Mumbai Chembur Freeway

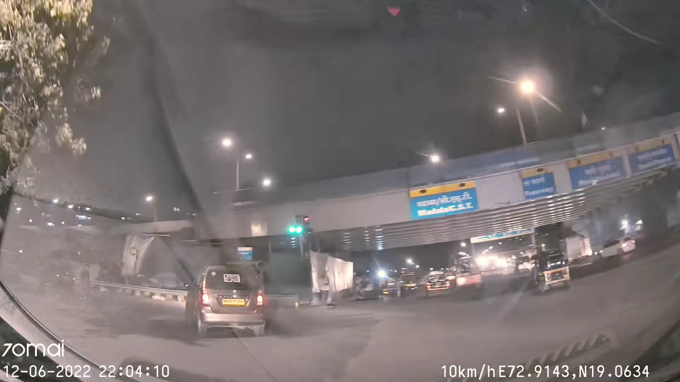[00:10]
सामने जो ब्रिज नज़र आ रहा है ये भी फ्रीवे का है, और लेफ्ट साइड में इसको पकड़ने के रास्ता है, और ये फ्रीवे यहाँ से शुरू होता है।
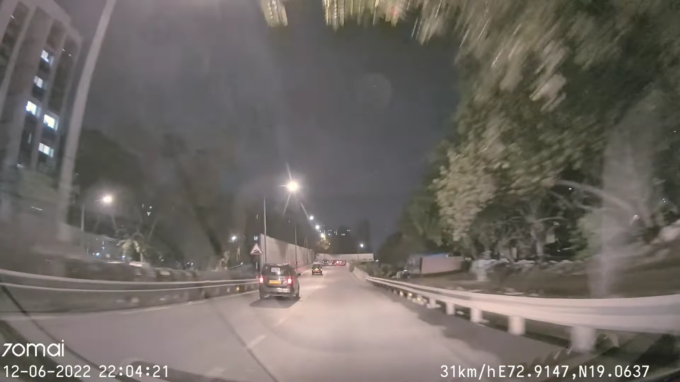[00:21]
आज मैं आपको दिखाऊंगा फ्रीवे स्टार्ट से एंड तक।
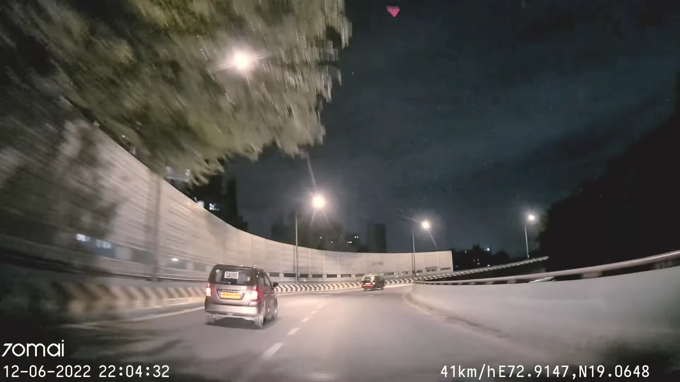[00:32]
चेंबूर का फ्रीवे मैंने कई बार दिखाया है, लेकिन स्टार्ट से एंड तक मैंने कभी नहीं दिखाया। आज दिखा रहा हूँ। यहाँ से शुरू होता है, गोंडी हाईवे से शुरू होता है ये। इसके आगे भी बढ़ाने की जगह छोड़ा है, लेकिन
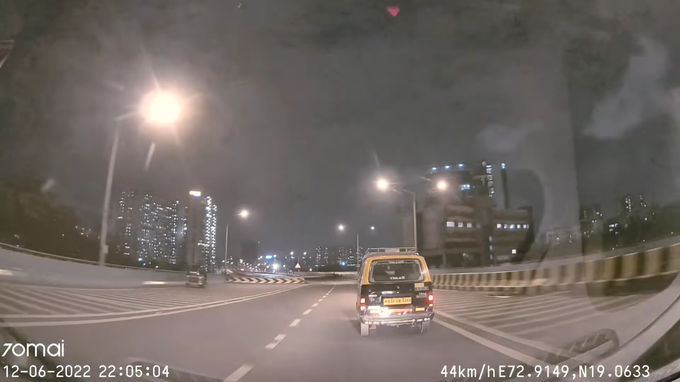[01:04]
वो आगे का प्लान है, अभी तो बस इतना ही है। यहाँ से फ्रीवे शुरू हो जाता है और ख़त्म होता है डोंगरी के आरटीओ के सिग्नल पे।
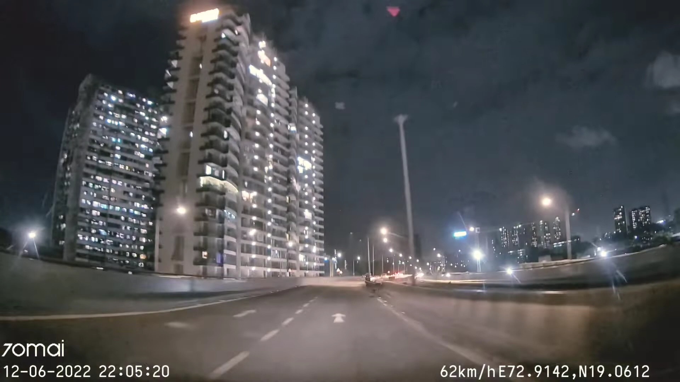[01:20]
इस ब्रिज को पकड़ने के लिए कई रास्ते दिए गए हैं, एक तो वो जो कि मैंने पकड़ा है, दूसरा लेफ्ट साइड से एक ब्रिज चढ़ाया है और आगे उतार दिया है चेंबूर स्टेशन जाने के लिए। और यहाँ पे आपको ऑटो वगैरह और मोटरसाइकिल सब मिलेंगी।
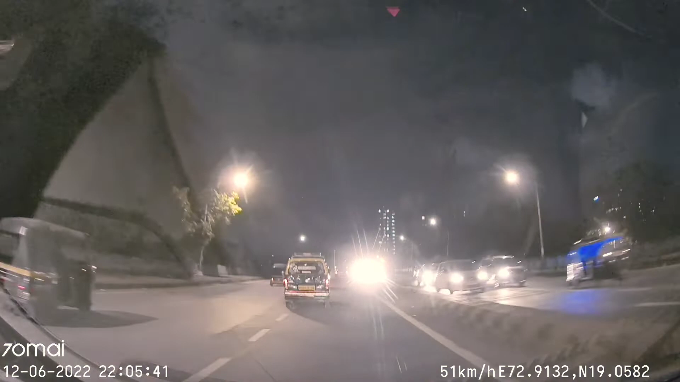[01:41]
मतलब यह है कि असली फ्रीवे अभी नहीं शुरू हुआ, हालांकि फ्रीवे है लेकिन यहाँ पर हर चीज़ अलाउड है। लेफ्ट साइड से चेंबूर स्टेशन जाने के रास्ता दे दिया है, और सीधा चले जाएं तो शताब्दी हॉस्पिटल मिल जाएगा। लेकिन जिधर से मैं जा रहा हूँ राइट साइड पकड़ के, ये फ्रीवे है।
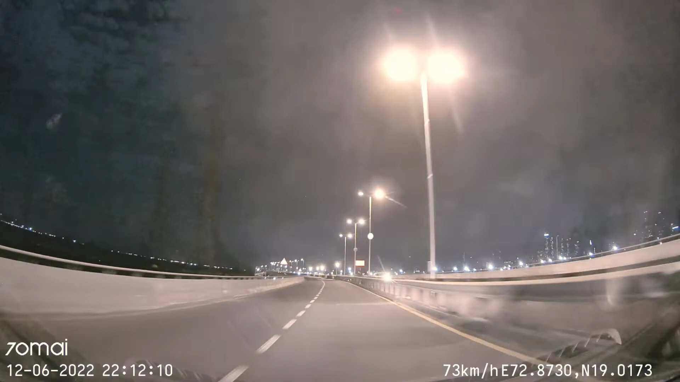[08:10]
70, 72, 74, 75, कहीं एक जगह मुझे 80 पे नज़र आ रहा है काटा नंबर, बाकी 80 के नीचे ही रखा हूँ और कोई फाइन नहीं पड़ा अब तक। कभी कभी 70 के नीचे भी आ जाती है गाड़ी,
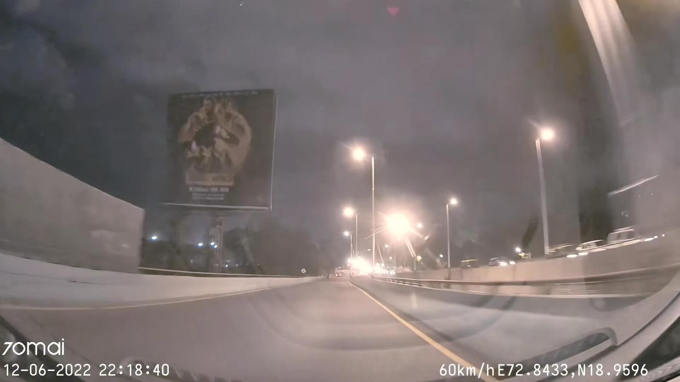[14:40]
इससे पहले भी लेफ्ट साइड से बाहर निकलने का एक रास्ता दिया है जिन लोगों को राइट मारना है उन लोगों को। मुझे सीधा जाना है